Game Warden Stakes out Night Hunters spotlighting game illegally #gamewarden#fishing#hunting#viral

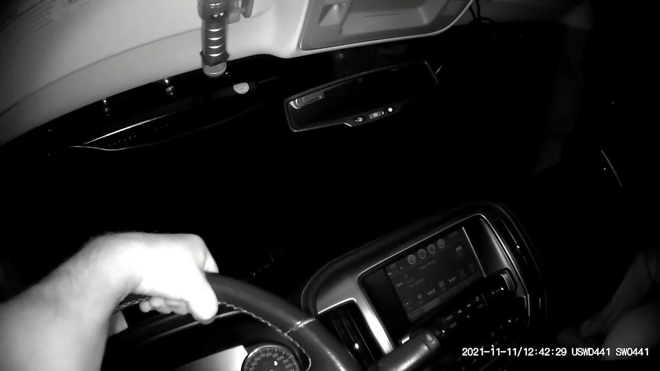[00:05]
the game warden is set up trying to catch some spotlighters illegally spotlighting wildlife at night got a light out passenger side
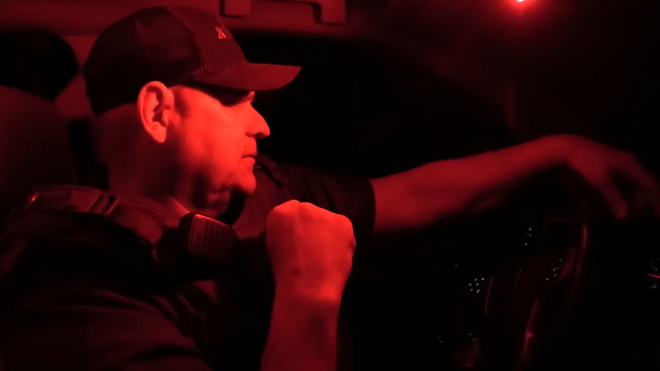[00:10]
full-size pickup looks like two
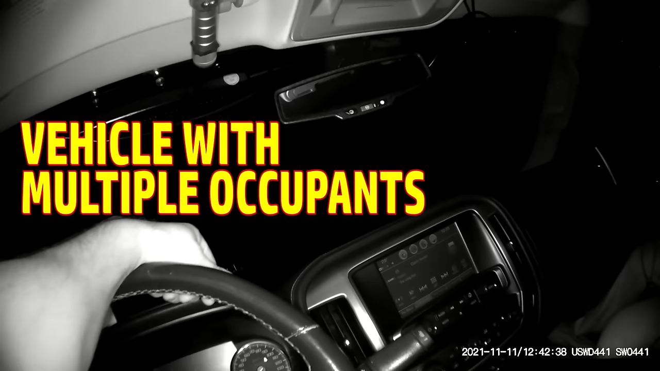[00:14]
occupants there we go back and forth quite a bit this particular area
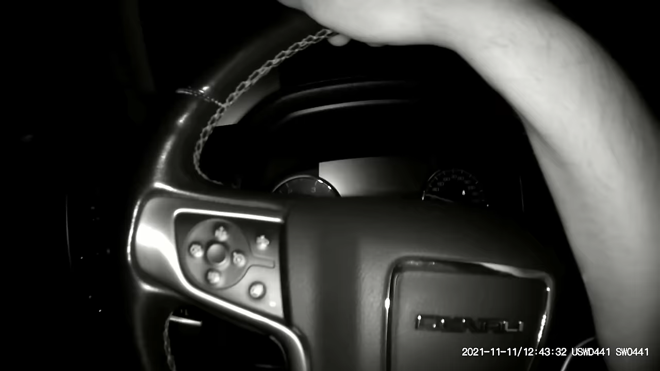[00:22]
has received many reports of spotlighters at night